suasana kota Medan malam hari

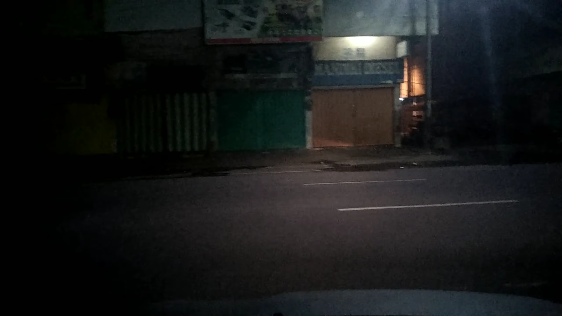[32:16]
Jalan Pandu. Nah, ini spesial jual-jual mesin pompa air. Ya banyaklah mesin-mesin semua itu, genset juga yang kecil-kecil itu. Tapi udah tutup sepi. Nah, kita belok ke kiri ya. Di sebelah kiri ada Tirta Nadi nih.
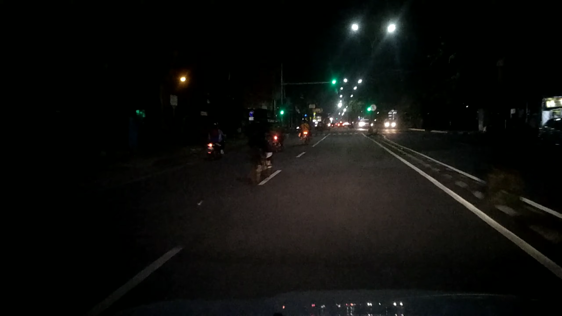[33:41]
Simpang Rahmat Shah, Simpang Japaris namanya. Udah diganti Japaris namanya jadi Rahmat Shah. Kita lurus lagi. Ini ada hotel-hotel yang lama-lama juga ya. Gabra Plaza, Klinik Bunda.
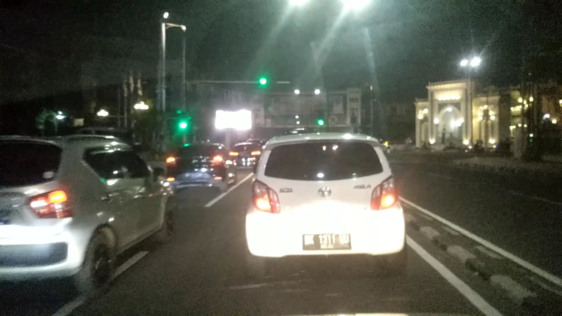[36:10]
Masjid Raya sebelah kiri Jalan Amalion, tempat saya dilahir dan dibesarkan. Wah, ada Masjid Raya.